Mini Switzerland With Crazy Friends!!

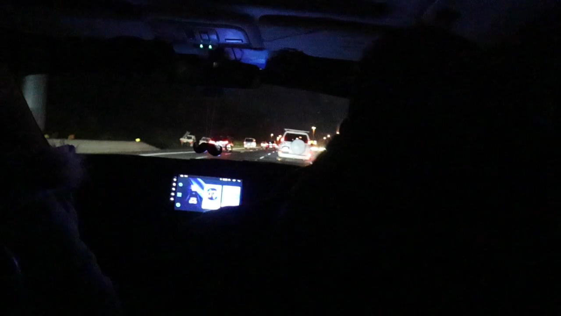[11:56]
होती है ट्रैफिक पेट्रोल होती है, ये एक्सीडेंट हुआ ना यहाँ पे, तो यही मतलब यही कहीं हुआ होगा ना।
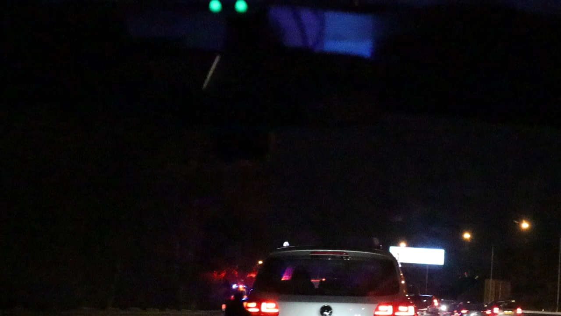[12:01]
हाँ यहीं पे एक्सीडेंट भी हुआ। इतनी सारी लाइटें, इतनी सारी पुलिस, मेरे ये वो कर रहे हैं ना।
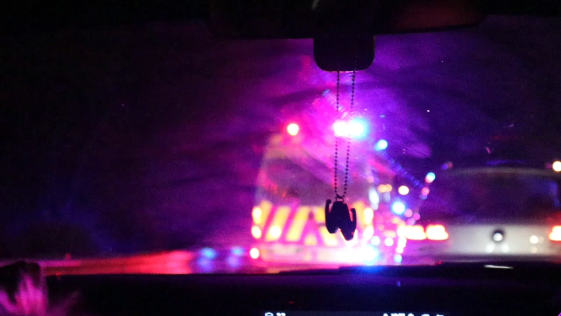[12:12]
देखो क्या लिखा उस पे, ट्रैफिक एमरजेंसी पेट्रोल। अब बहुत सारी लगी है, कुछ ज़्यादा ही हुआ है यार, ये तो गाड़ी के शीशे वो पड़े हुए नीचे।